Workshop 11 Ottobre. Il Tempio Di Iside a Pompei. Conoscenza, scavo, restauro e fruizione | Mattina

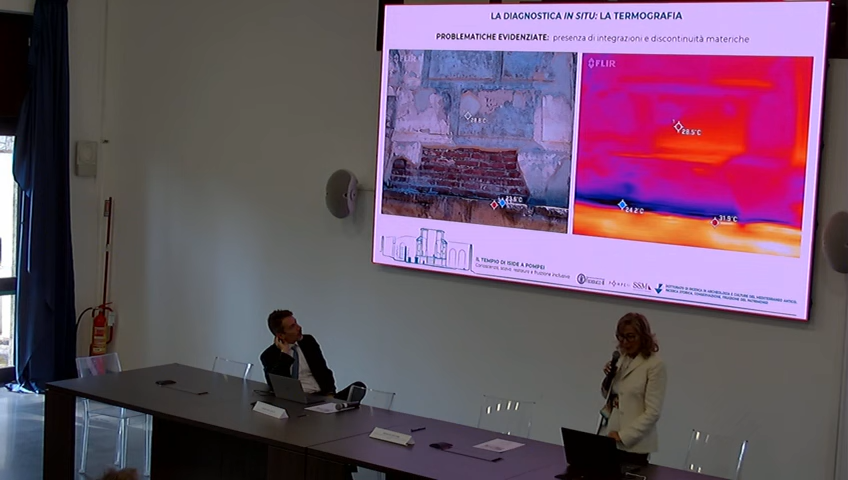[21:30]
Le problematiche evidenziate nascono anche, come vedete, dalla presenza di una discontinuità materica che sicuramente la termografia rileva con grande chiarezza,
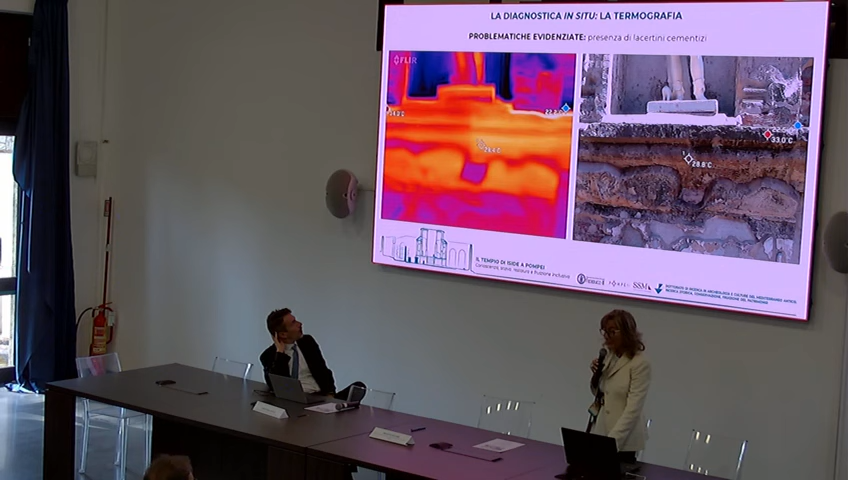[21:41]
la presenza di lacertini cementizi che richiederà ancora una volta probabilmente una sostituzione delle parti cementizie, anche nelle ricostruzioni per anassilosi delle
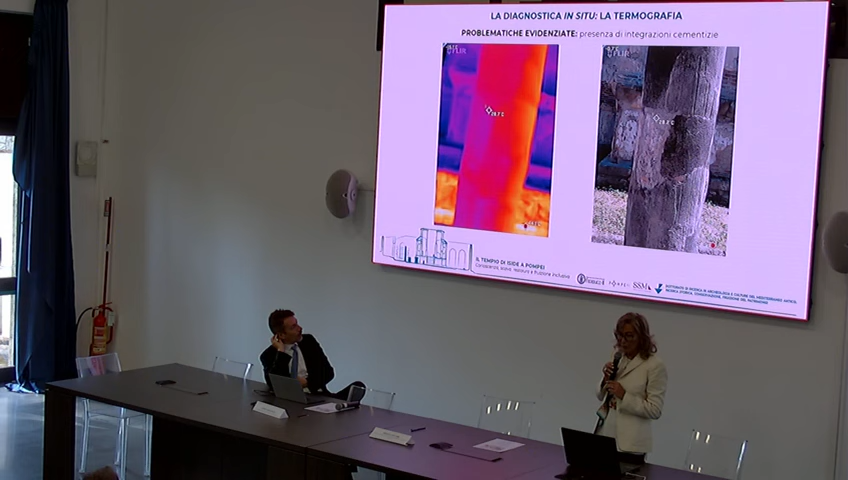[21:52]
colonne abbiamo rilevato una significativa presenza di integrazioni cementizie, quindi purtroppo la presenza di elementi cementizi ha creato poi alla lunga problemi di conservazione.